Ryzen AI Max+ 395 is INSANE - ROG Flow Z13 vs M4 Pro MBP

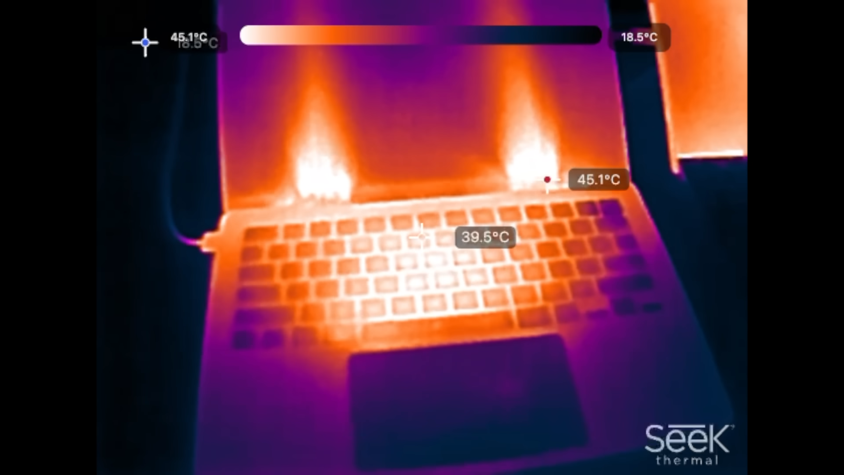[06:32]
On screen: spot 39.5°C, max 45.1°C, scale bottom 18.5°C
let's take a look at the temps after eight minutes you guys see the exhaust vents right there 46 i saw and then where the chip is 42.743 right there let's take a look at the asus
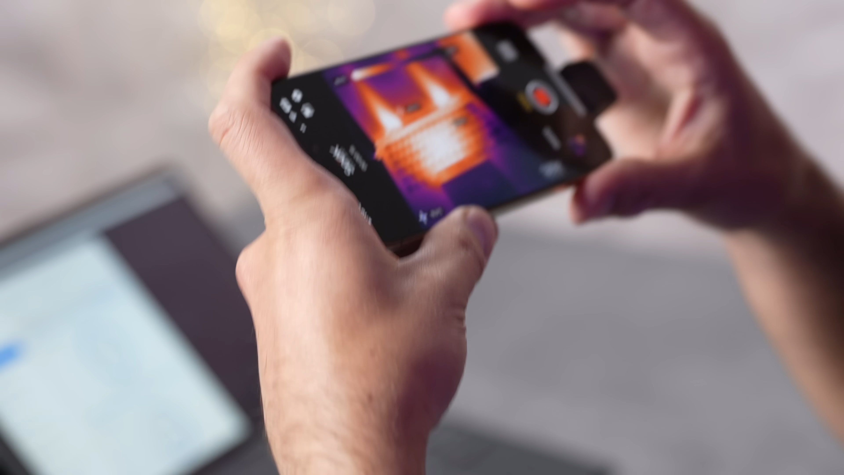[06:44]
exhaust about 42 and it's
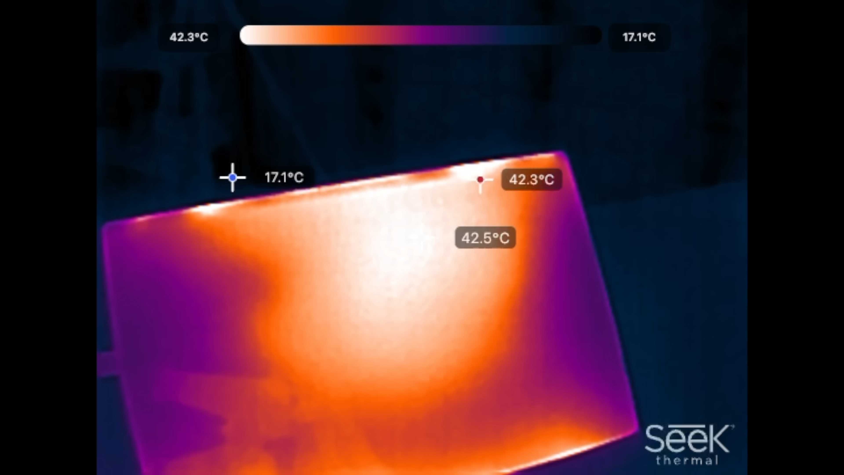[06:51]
On screen: spot 42.5°C, min 17.1°C, scale top 42.3°C, scale bottom 17.1°C
just slightly lower temperatures on this thing at least with the air and what's inside but then taking a look